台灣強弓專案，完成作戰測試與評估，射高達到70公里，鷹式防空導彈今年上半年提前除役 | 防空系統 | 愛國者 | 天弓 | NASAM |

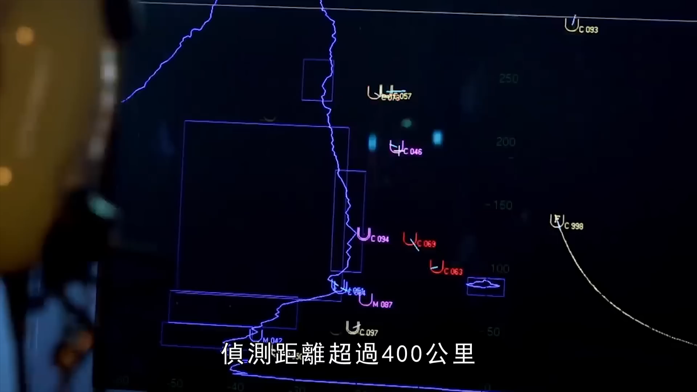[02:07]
同时追踪150个目标并接战24个目标主要负责拦截吸气式威胁量产型天
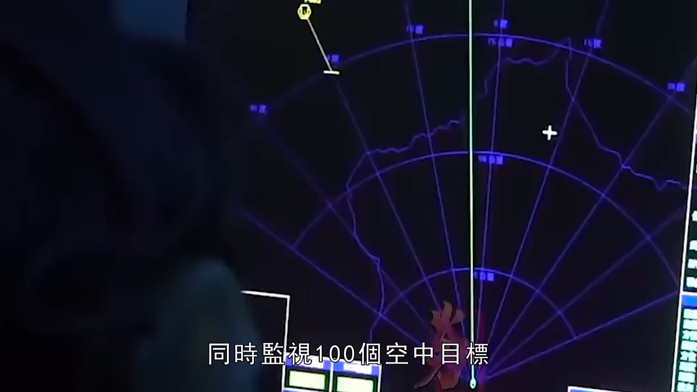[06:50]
空中目标发现目标后可在几秒内让